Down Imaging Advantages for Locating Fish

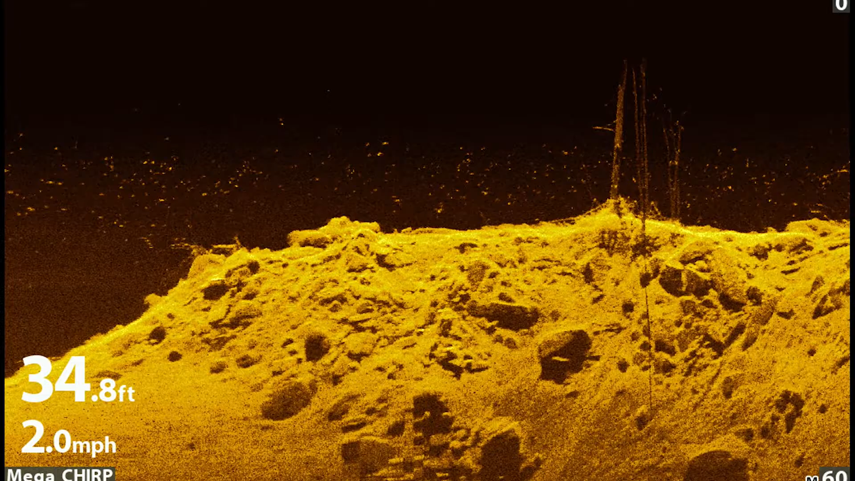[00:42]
On screen: depth 34.8 ft, speed 2.0 mph
of what's below me so that 2d sonar your standard traditional sonar it's
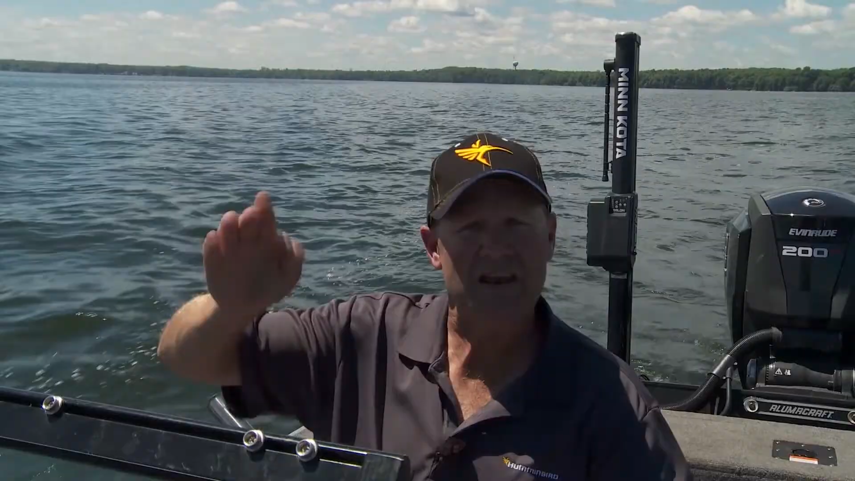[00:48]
sending me feedback but I'll come over a little stack of fish there might be two three fish there that arc
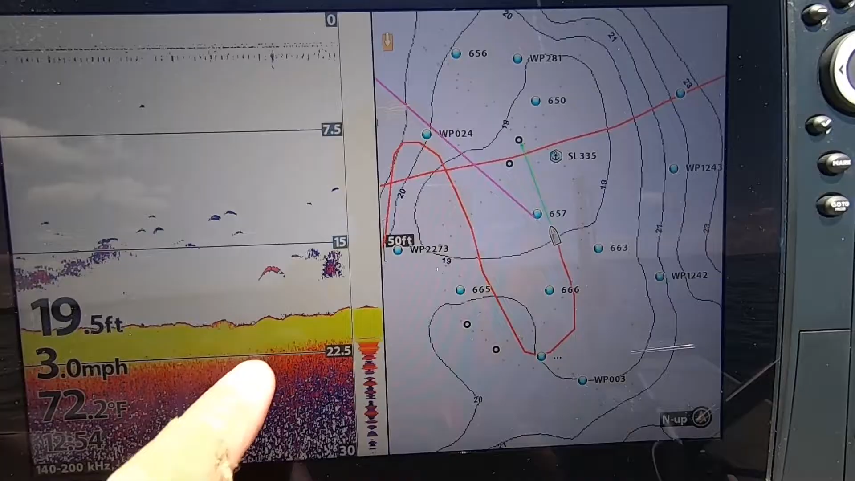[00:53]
On screen: depth 19.5 ft, water 72.2°F, speed 3.0 mph
on my helix unit and I get really excited man there's two or three of them there but you look down at that at that
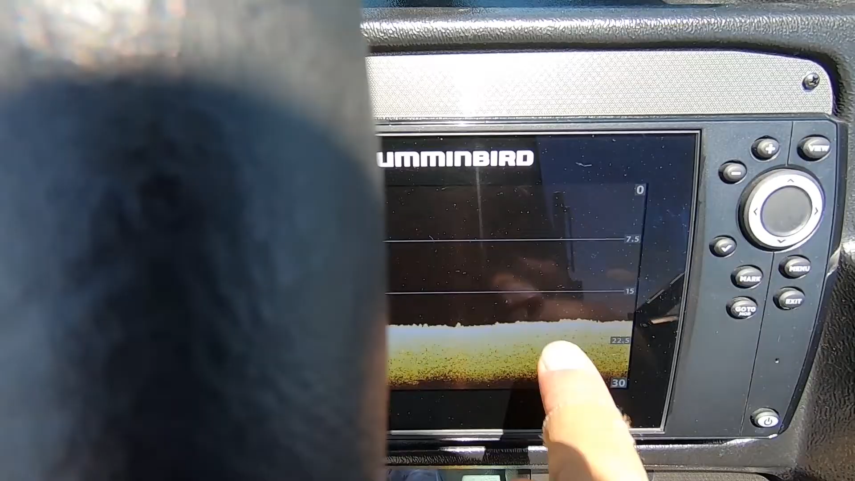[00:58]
down imaging and I run it down imaging on my helix 7 that's built into the dash and it's always on down
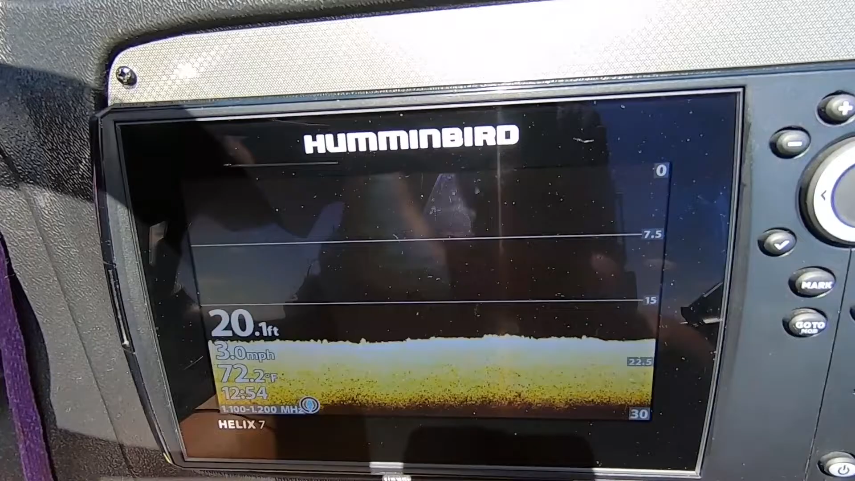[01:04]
On screen: depth 20.1 ft, water 72.2°F, speed 3.0 mph
imaging that's how important it is to me and then up here on the top on the 12 I'm running the standard traditional 2d sonar and I'm running my light master map now I can easily flip back and forth
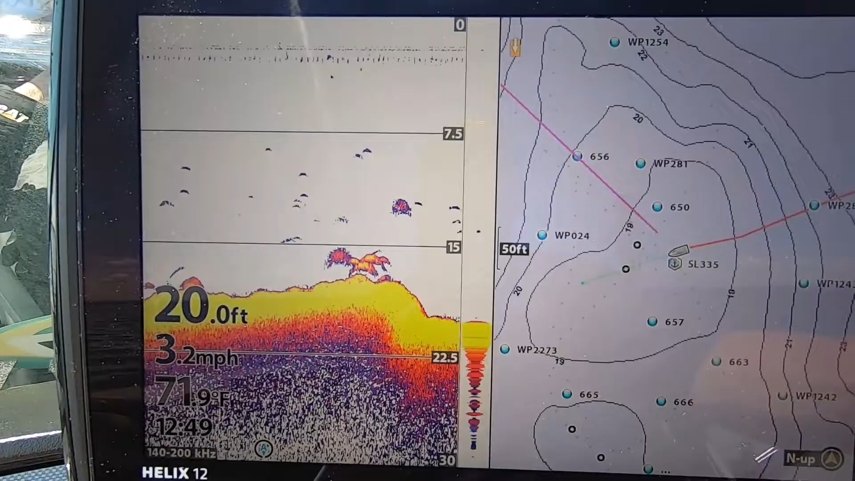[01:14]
On screen: depth 20.0 ft, water 71.9°F, speed 3.2 mph
to my down imaging up here and see see all that same stuff so it's real easy if you're just running one
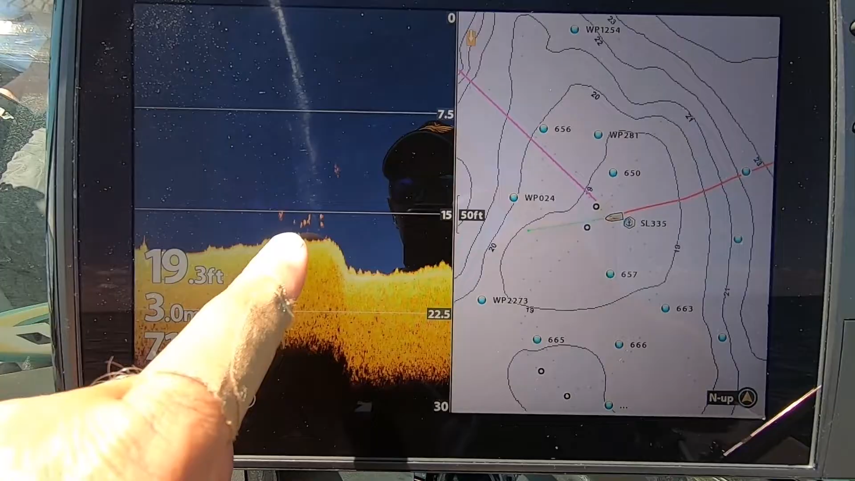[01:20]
On screen: depth 19.3 ft
graph that's fine you're gonna be just fine but let me tell you what I'm doing I'm driving along I'm looking I'm looking at the bottom and I'm looking for fish and
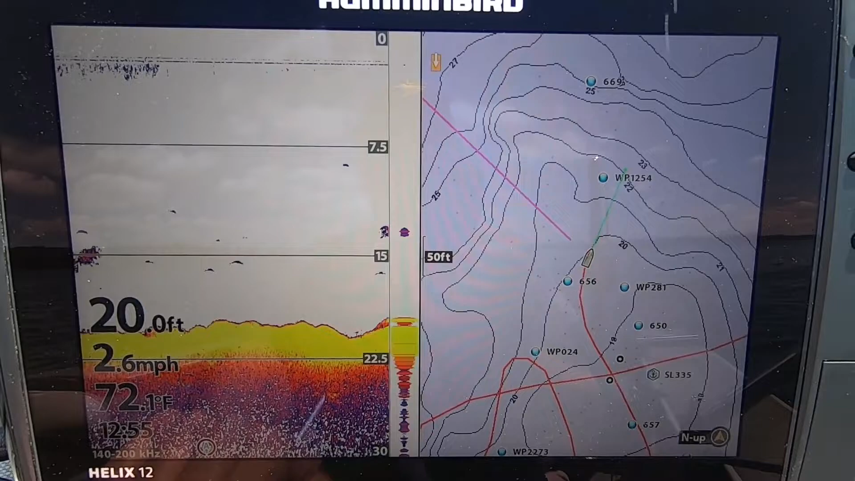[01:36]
On screen: depth 20.0 ft, water 72.1°F, speed 2.6 mph
thing I do is I look down at that at that down imaging because that DI is gonna tell me
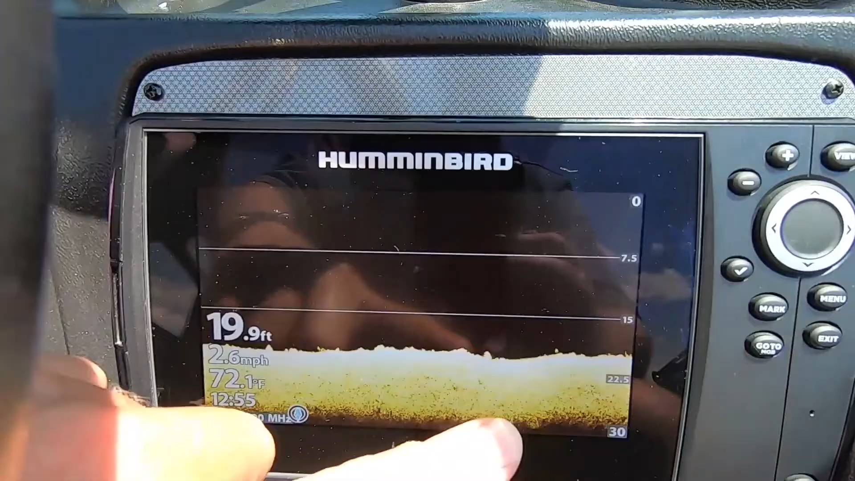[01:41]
On screen: depth 19.9 ft, water 72.1°F, speed 2.6 mph
exactly what it is it's gonna be a snapshot so let's say let's go back to that two or three fish right I see those two or three fish on 2d I get really excited I look down at my down imaging and
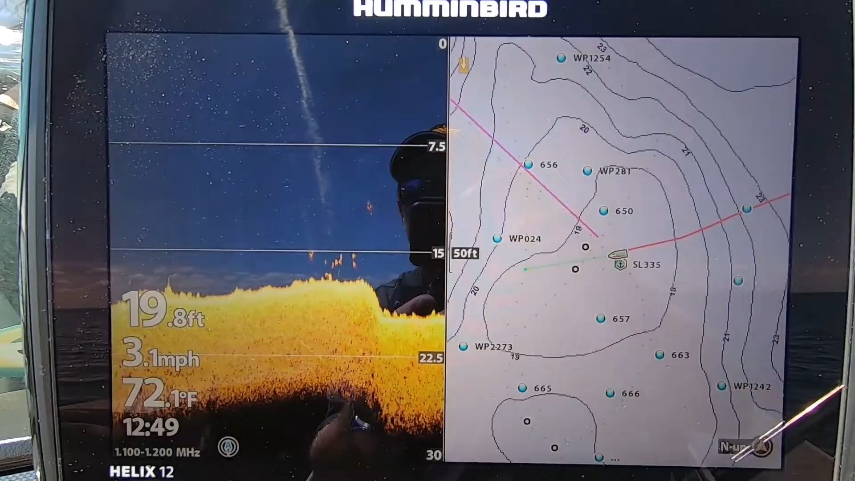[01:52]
On screen: depth 19.8 ft, water 72.1°F, speed 3.1 mph
there's seven specs there there's six or seven of them here's the deal there's six or seven fish there it's
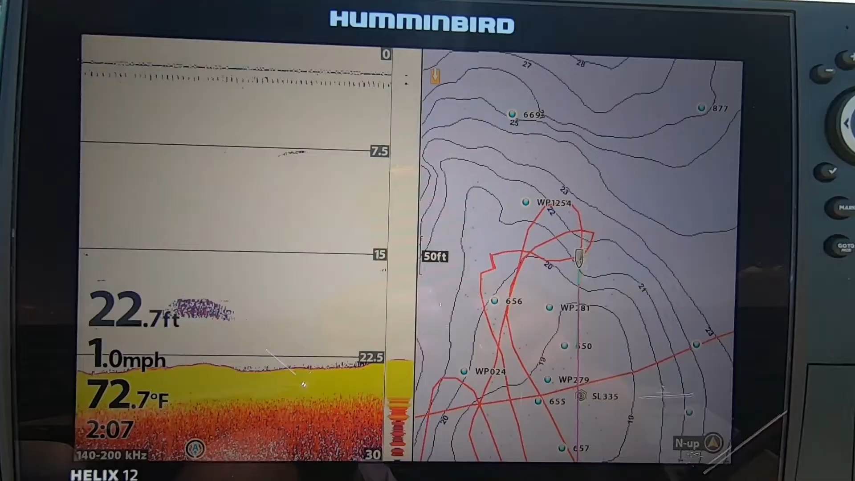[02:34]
On screen: depth 22.7 ft, water 72.7°F, speed 1.0 mph
be all fishing I'm always surprised at how many of my buddies will pointed something on my graph and they'll say oh look at that fish it's bait and if you're not sure of it you will be sure when you look at it on down imaging because it's gonna draw it in kind of a clump a lot of times bait will draw is a little bit of an arc it'll just be thicker now I know it's bait and